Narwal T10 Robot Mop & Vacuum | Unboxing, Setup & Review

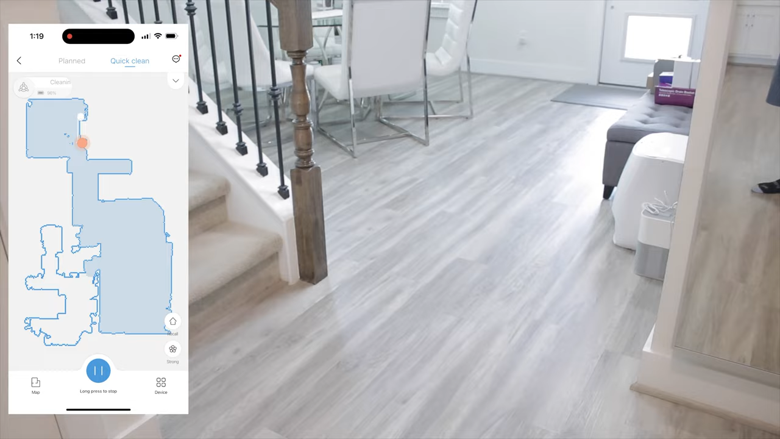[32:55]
Okay, so right now it's going through and doing its quick cleaning of the dining room,
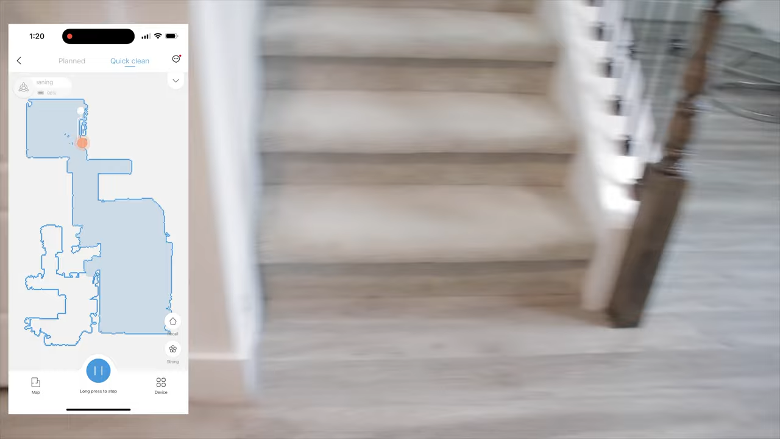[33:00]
but eventually it will come all the way to the kitchen where I have dropped some coffee grounds on the floor for it to clean up.
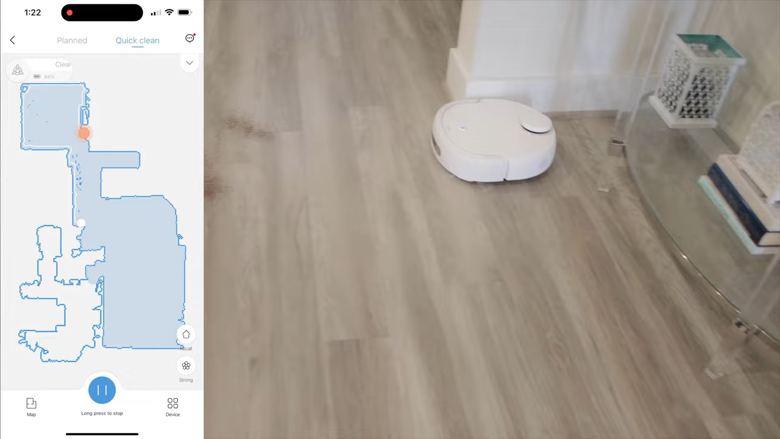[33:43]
And here he goes for the coffee ground, well, around the coffee grounds. He just went around the coffee grounds.
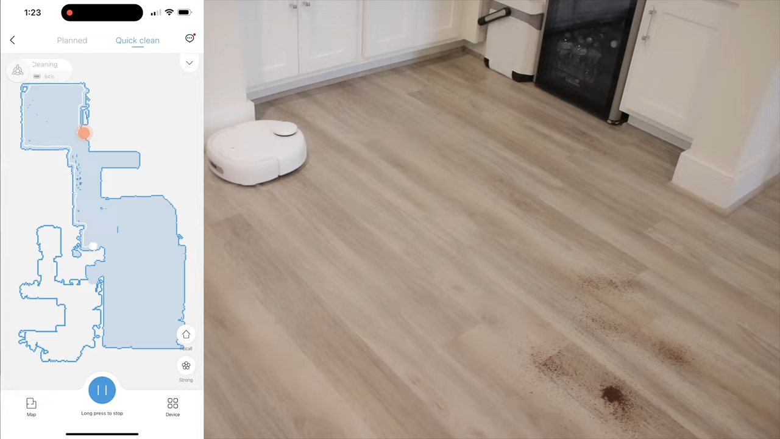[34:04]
Now what's good about the app is that on the app itself, it does show where the robot has vacuum. So as you can see, he is focusing on the perimeter first. And it just shows his pathway using a white line so that it knows where it has vacuumed and where it hasn't vacuumed.
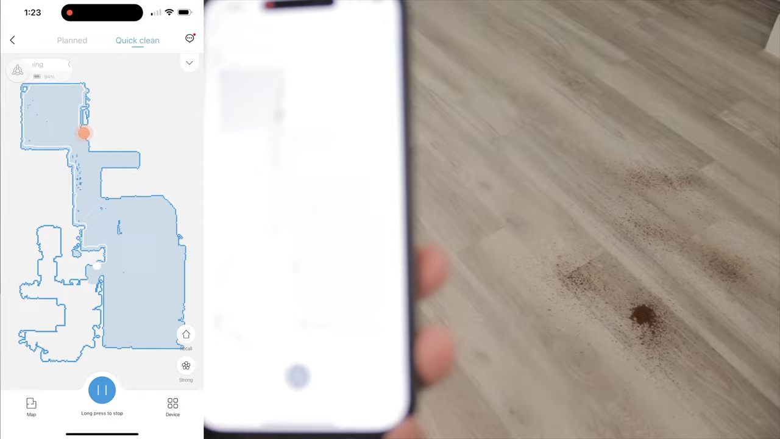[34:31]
And while it's vacuuming, when it's low on power,
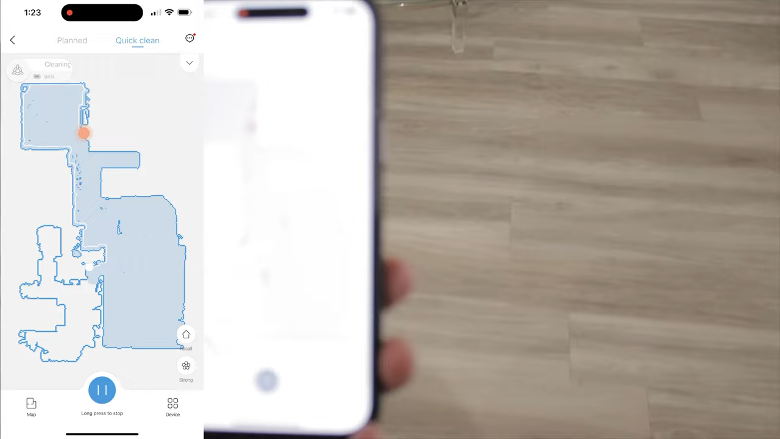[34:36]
it will automatically return to the home base to charge and then continue off where it left off once it's fully charged.
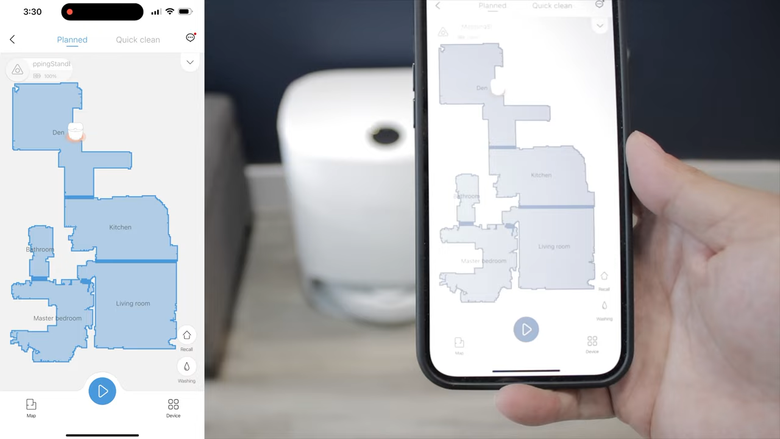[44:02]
and we're going to select the area where we want to mop and we'll just make it mop this den area.